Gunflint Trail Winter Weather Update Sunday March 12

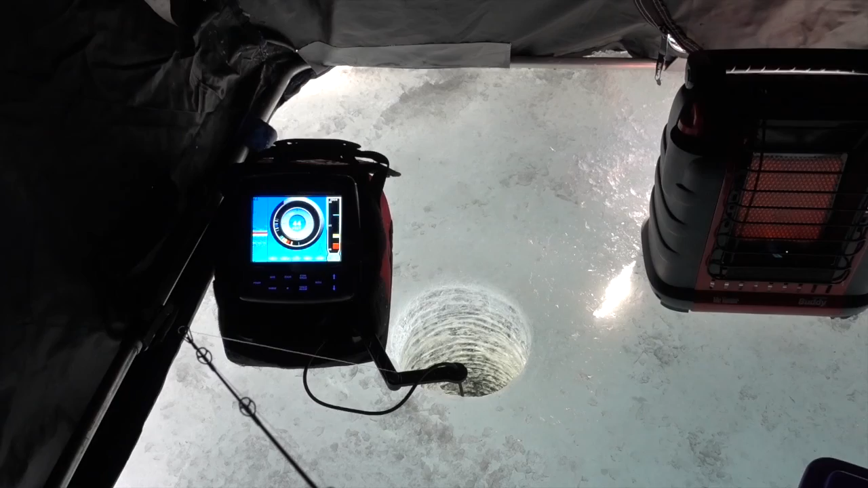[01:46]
The lakes are opening up in southern Minnesota and how much ice do we have left?
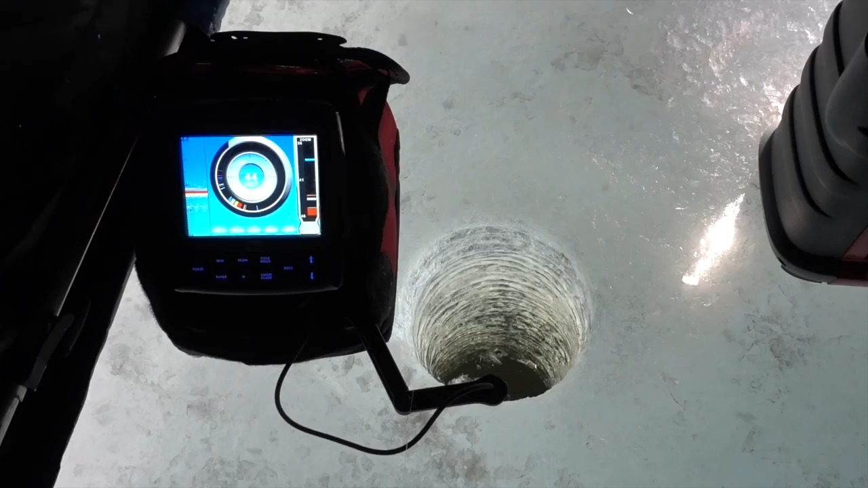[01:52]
We have that much which is quite a bit of really good ice.